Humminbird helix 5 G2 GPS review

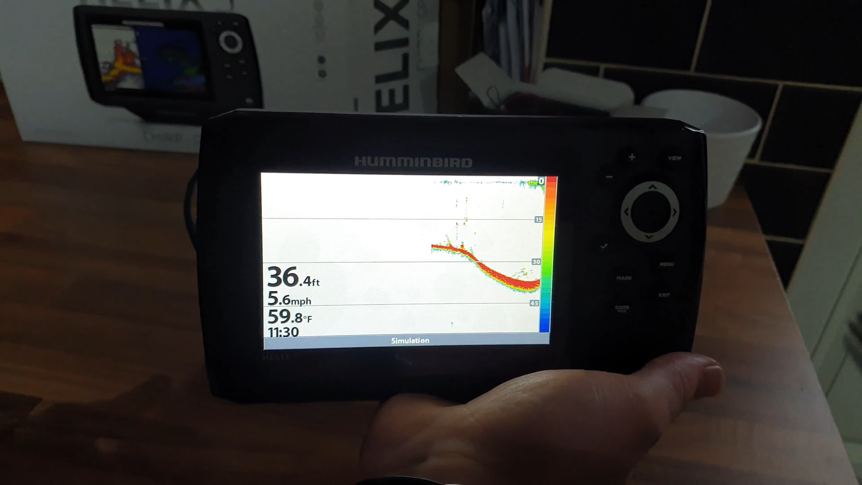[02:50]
On screen: depth 36.4 ft, water 59.8°F, speed 5.6 mph
that's the this is only the transducer model it's not the down imaging model now i am going to swap
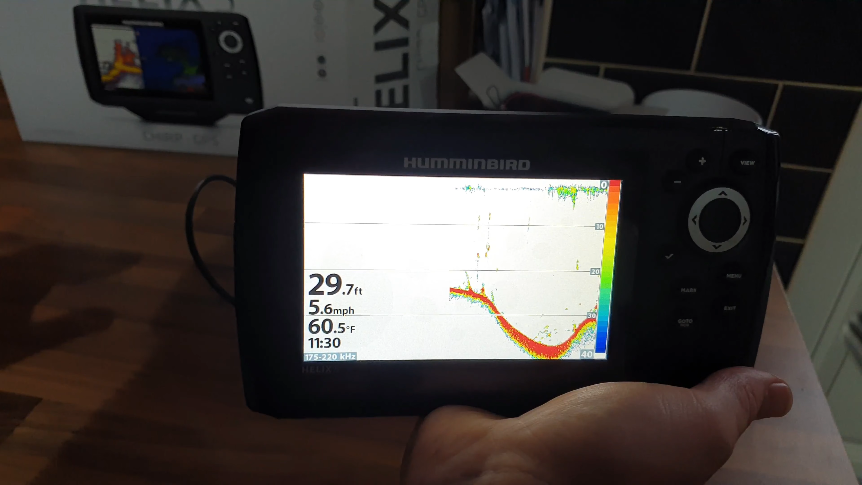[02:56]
On screen: depth 29.7 ft, water 60.5°F, speed 5.6 mph
this one for an si model which is a sign imaging
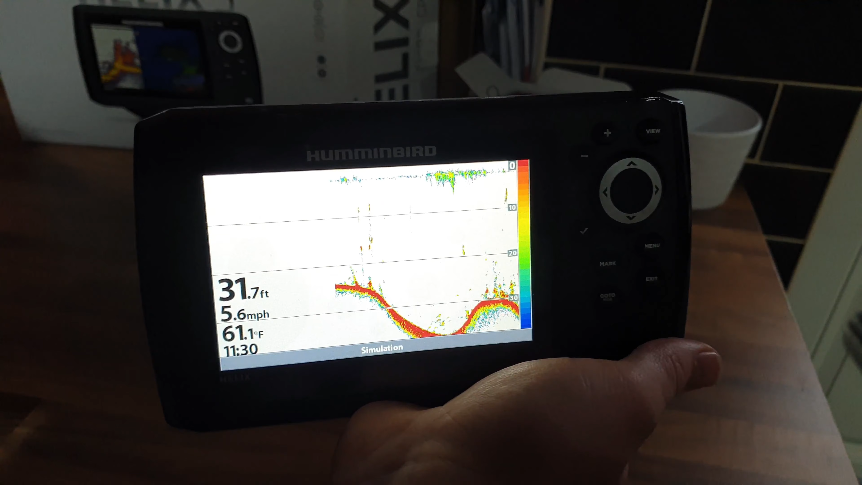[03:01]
On screen: depth 31.7 ft, water 61.1°F, speed 5.6 mph
and for an extra 100 pounds i think that and also that would include a navionics
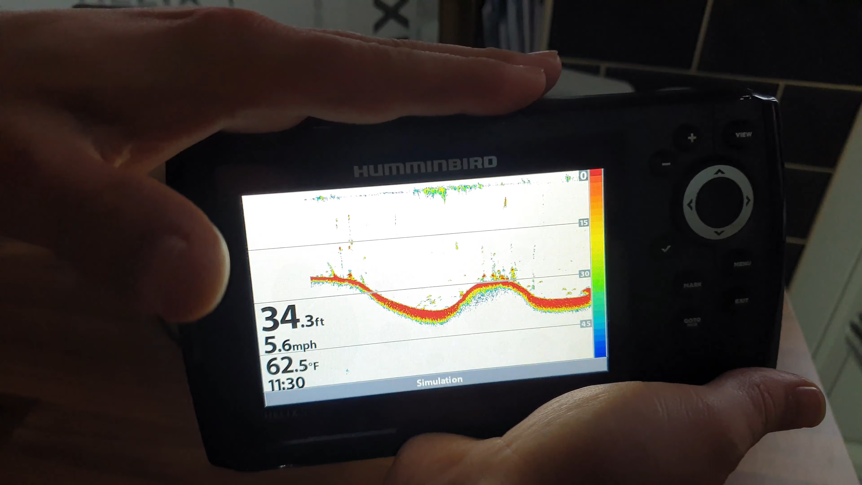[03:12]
On screen: depth 34.3 ft, water 62.5°F, speed 5.6 mph
you definitely definitely definitely need an extra display package for the
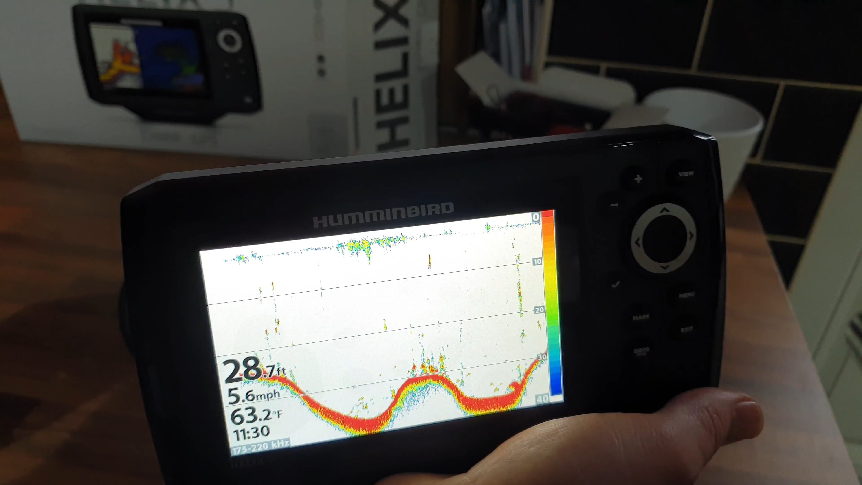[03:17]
On screen: depth 28.7 ft, water 63.2°F, speed 5.6 mph
map system um because the mapping system is is poor so we'll skip along we've got the view button
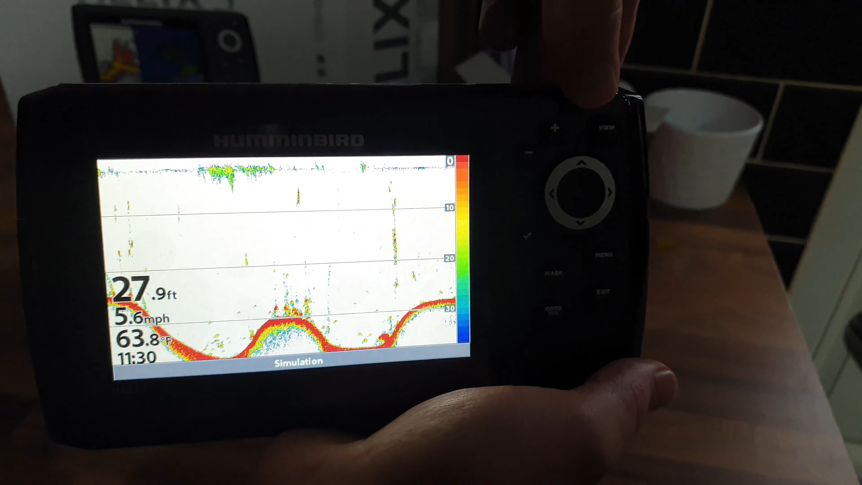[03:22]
On screen: depth 27.9 ft, water 63.8°F, speed 5.6 mph
there we'll skip along so you've got your depth you've got your temperature and your speed of over water over ground and different viewpoints of your transducer height
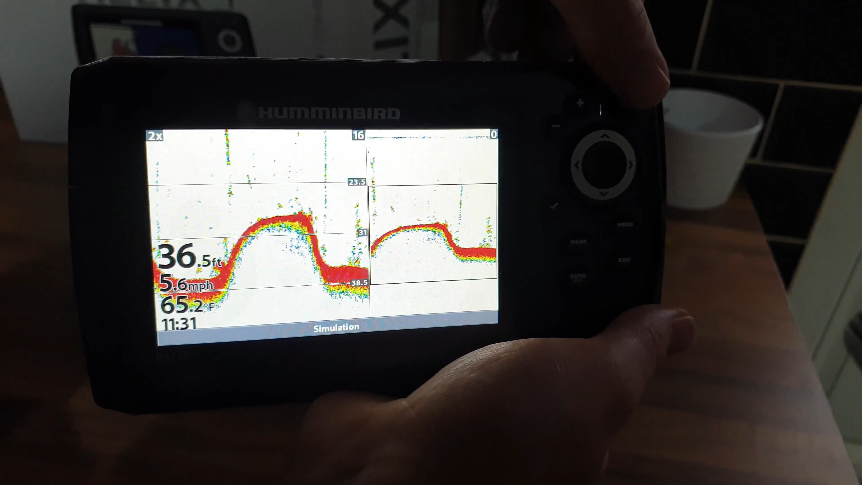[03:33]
On screen: depth 36.5 ft, water 65.2°F, speed 5.6 mph
and this is your gps now if you look at the detail here